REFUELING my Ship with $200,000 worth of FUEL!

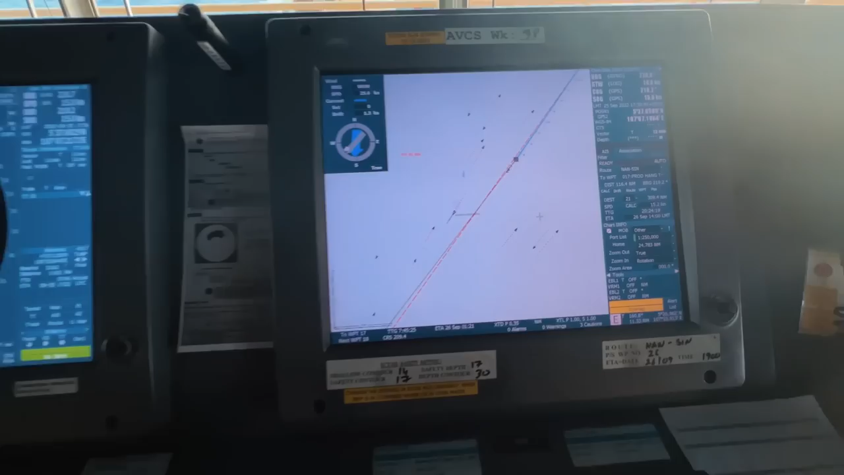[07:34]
looks okay we've got one more mars ship mars khorsburg only one or two fishing boats
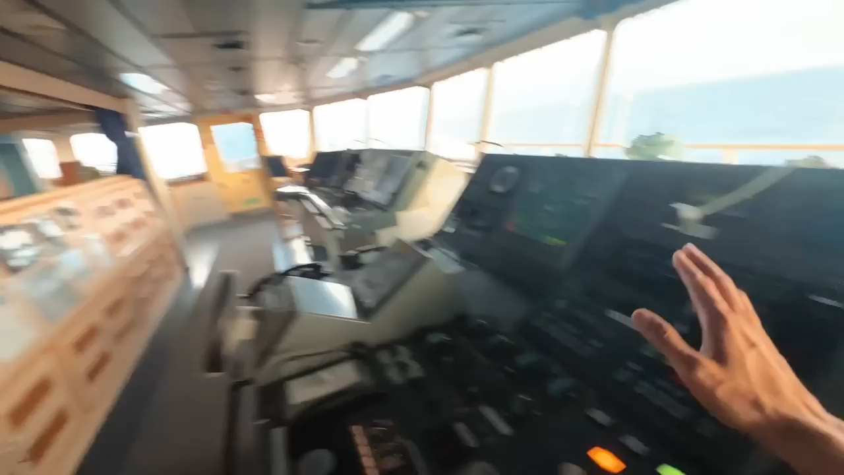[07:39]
so before sunset i can make my reports so i'm ready and done and dusted prepared for the port tomorrow and of course tomorrow will be tough navigation so rest is also important and yeah i want to go do that now
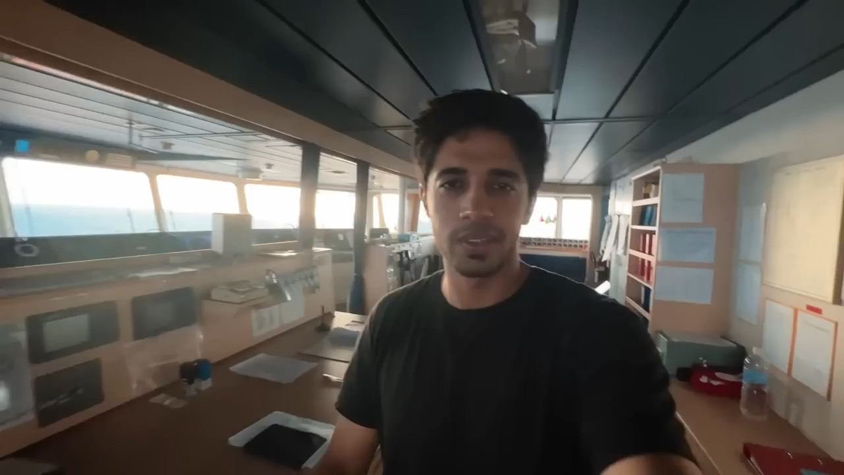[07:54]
first things first on an approach like this which has rain i
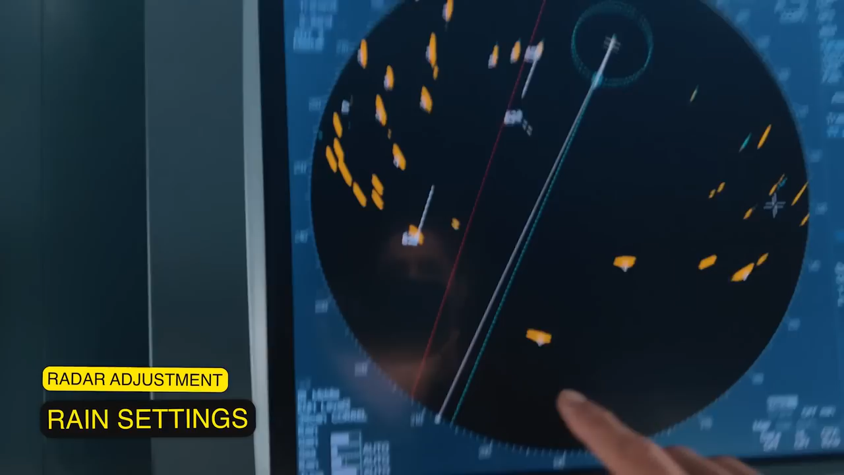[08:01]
have to check the settings and make it rain adjust it to rain so
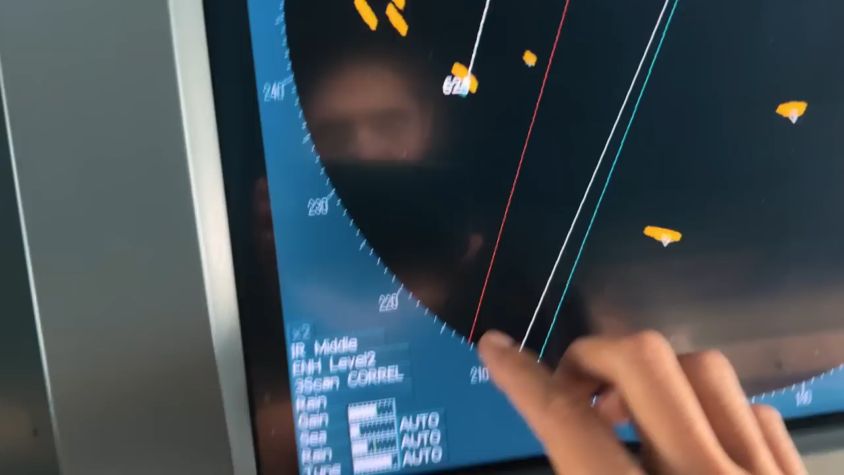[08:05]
the clutter the clouds you know disappear because it gets very confusing and you've got numerous fishing boats as well so
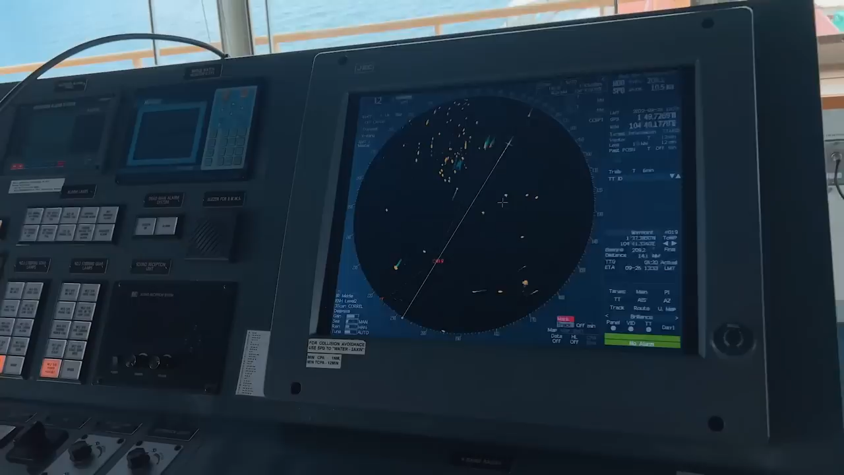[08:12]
same thing over here i'm going to adjust that so as a good watch keeper you know the checklist the
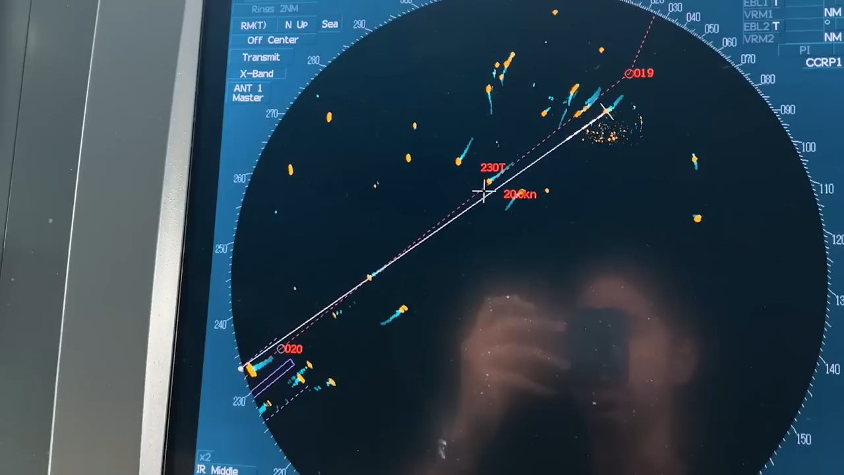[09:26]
and we are going to enter the tss in another 17 miles before entering the tss i'm checking my